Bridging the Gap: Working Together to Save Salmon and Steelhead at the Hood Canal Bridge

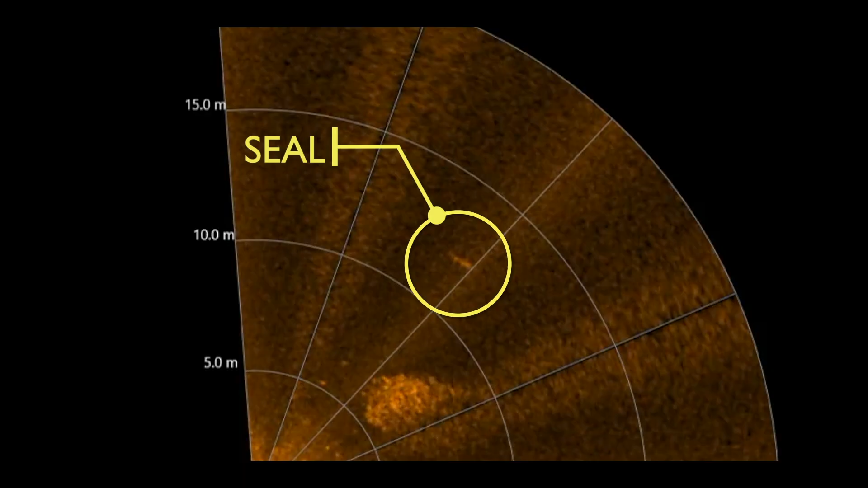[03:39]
We've deployed a visual acoustic system and we could see how seals were using the structure of the bridge to forage on juvenile salmon.
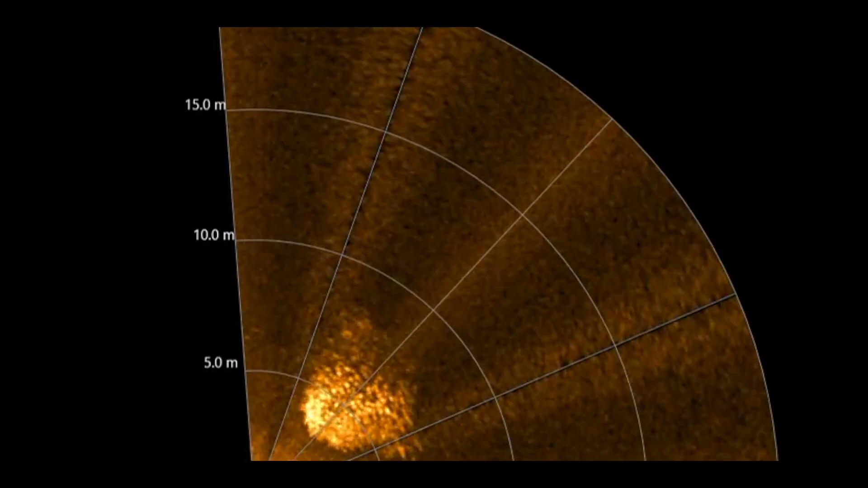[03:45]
So basically they would use the structure to corral fish into corners
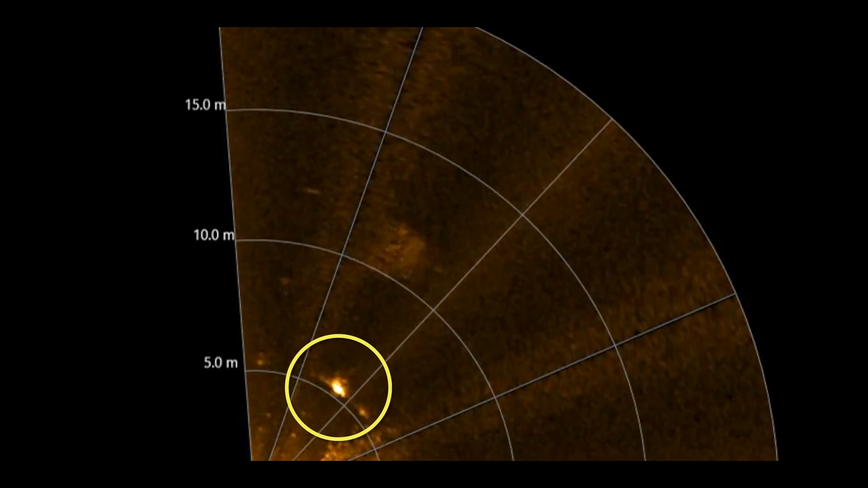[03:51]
or up along the side of the bridge and then feed on them.